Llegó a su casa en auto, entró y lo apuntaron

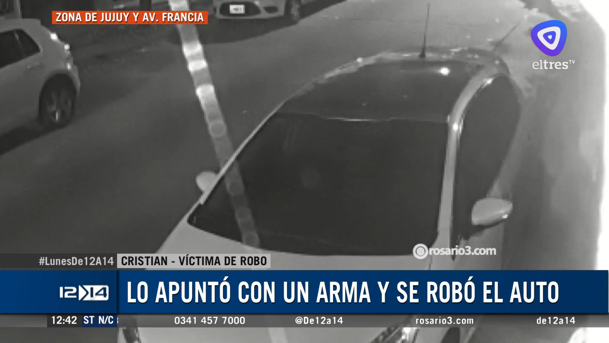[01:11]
Y si entraba estaban mis hijos acá, estaban mis hijos y mis mujeres estaban acá. Entonces, bueno, no, atiné a darle la llave y el tipo se fue. Y después revisando el video, me doy cuenta que tenían toda una logística. Y hablando con mi hija, había estado un auto observando acá, parado, otro auto, parado, observando acá todos los movimientos durante más de una hora. Lo vi en el video. Después a este muchacho lo deja un coche en la esquina, pega la vuelta y ni bien sale, sale acompañado del otro auto.